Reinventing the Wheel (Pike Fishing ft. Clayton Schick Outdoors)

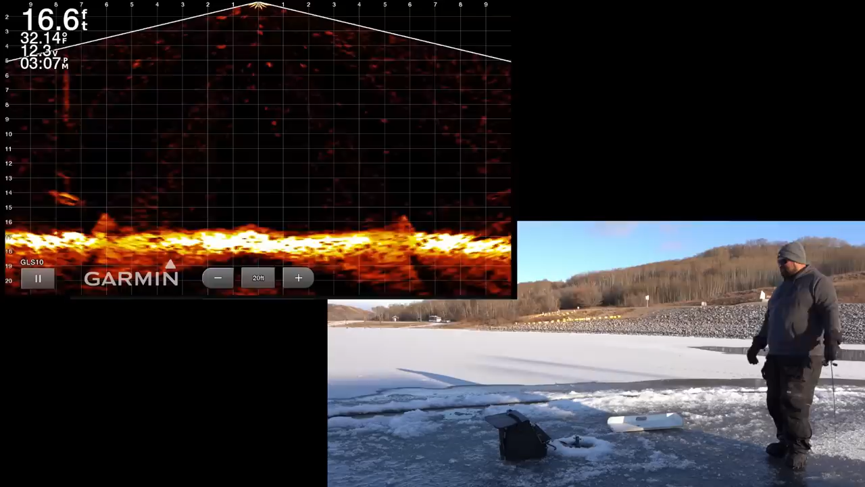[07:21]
On screen: depth 16.6 ft
Oh my goodness. Almost 16. Being on a drop off is so awesome. That's so cool. There's no like regrets. Oh, should we be deeper or shallower? I kind of have a big lure, Aaron. What are you using? Bondi. Nice.
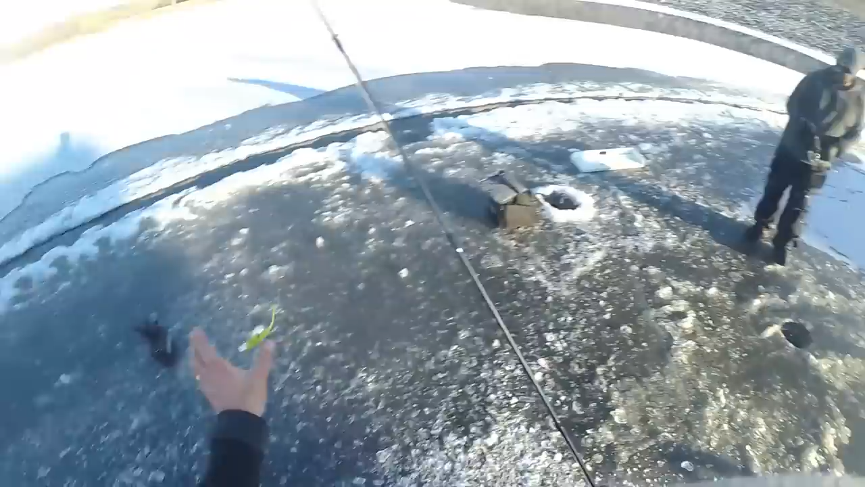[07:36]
Like I'm kind of only going for one size. Oh, the length isn't different but that profile is, yeah, enormously bigger.
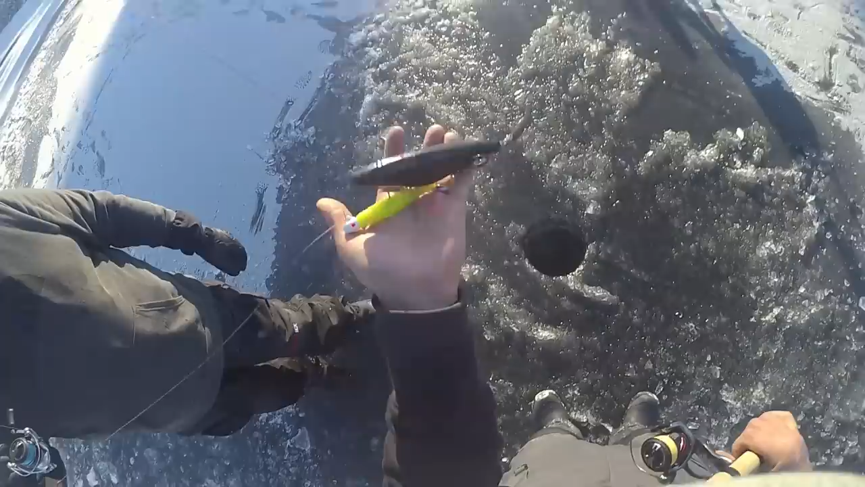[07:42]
Good luck to you. Okay. Down it goes. Good luck to you.
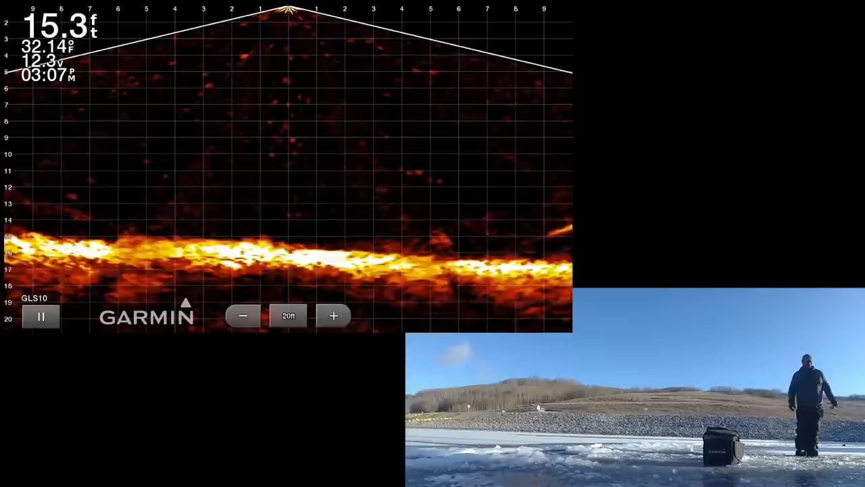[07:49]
On screen: depth 15.3 ft, water 32.14°F
18 feet right here. That's so cool. You're in a little bit deeper even. Oh my goodness. There's so much bait here. Really?
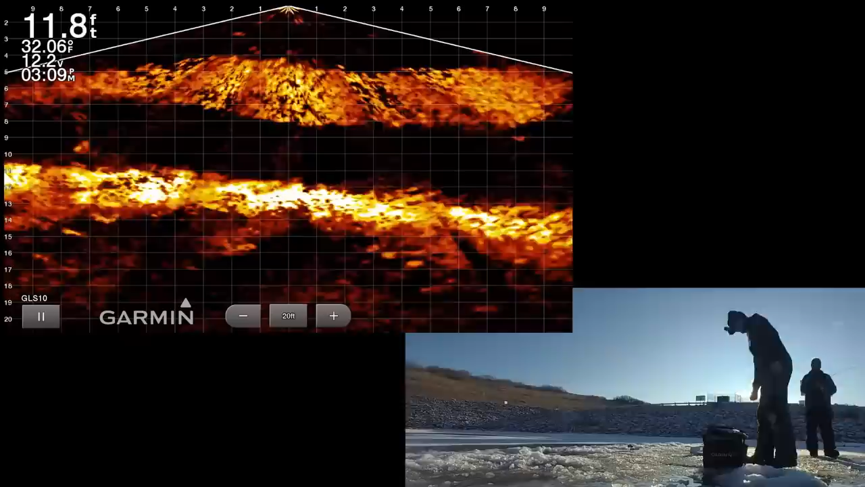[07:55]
On screen: depth 11.8 ft, water 32.06°F
That's good. That can't be bad. Oh boy. What kind of bait would it be? Are there ciscos in here?
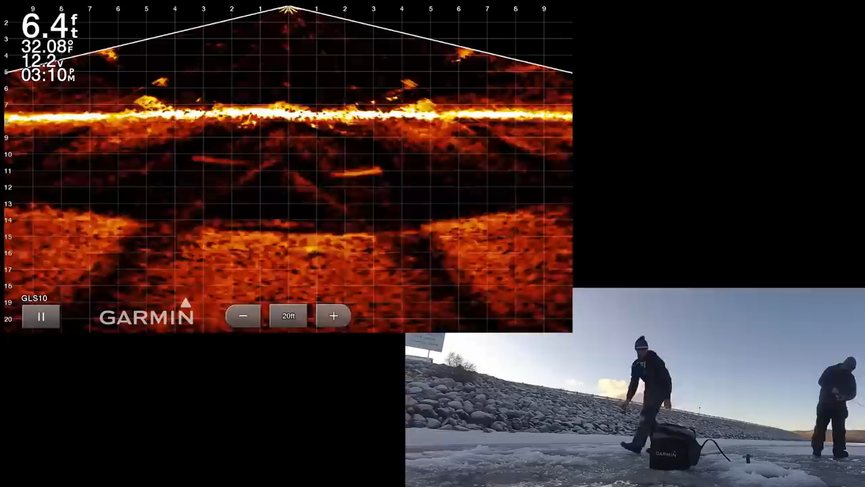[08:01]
On screen: depth 6.4 ft, water 32.08°F
You said there's definitely mackerel, right? Can you even see your drink?
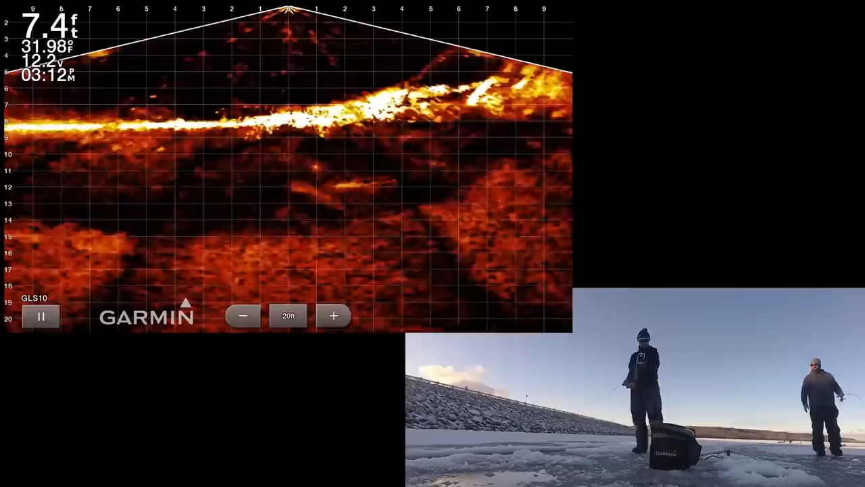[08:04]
On screen: depth 7.4 ft
Often. Okay. Well, that's a good signal of yours. Mm-hmm. Oh, I can see mine. At the moment. Can you see yours still?
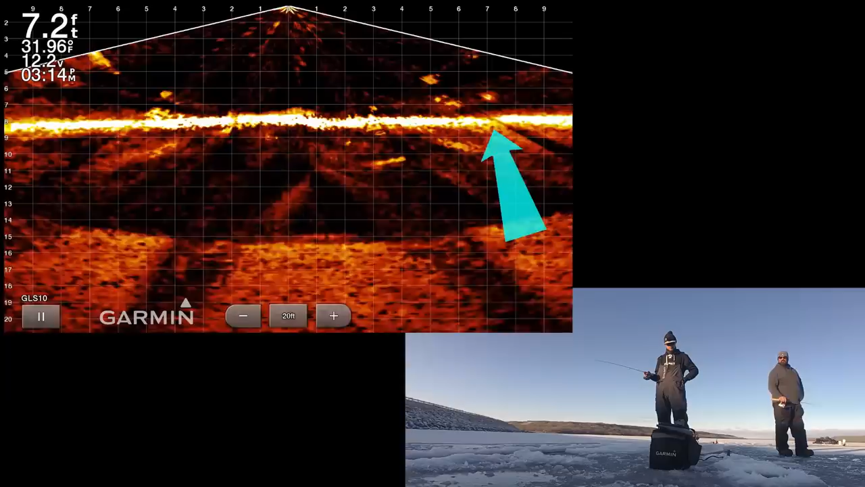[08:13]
On screen: depth 7.2 ft, water 31.96°F
Yeah. This is so weird. Oh, I didn't see it. I didn't see it but I'm on. Come on, you're on? Yeah.
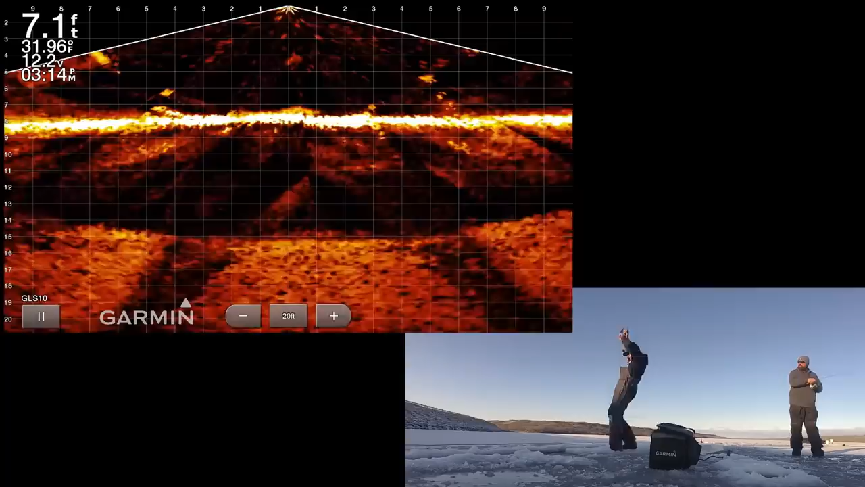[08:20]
On screen: depth 7.1 ft, water 31.96°F
Oh my god. Small. But it's happening. Did you see him there?
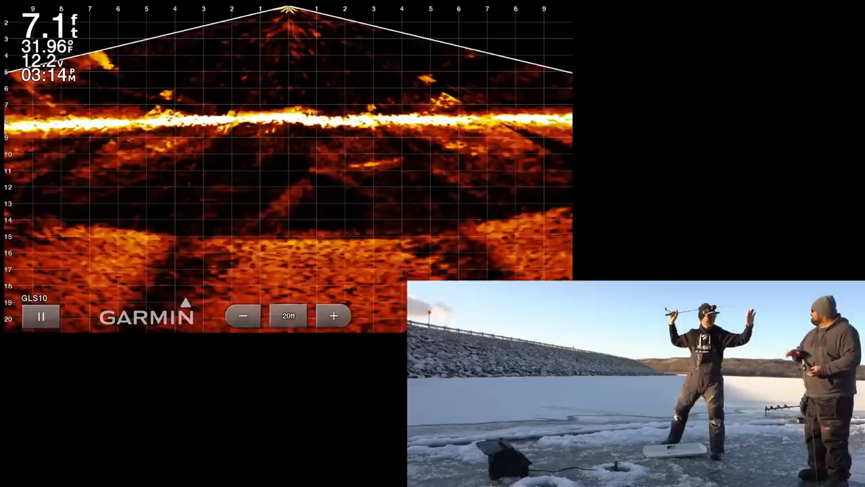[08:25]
On screen: depth 7.1 ft, water 31.96°F
I didn't even see him on there. No, I was trying to find my jig and all of a sudden I was like bang. Cool. Cool. That's awesome. Right beside this tip up too. Yeah. Oh, there's a fish on me instantly. Right now. Fish all over me. Right there. Yeah. Come on. Right beside the tip up.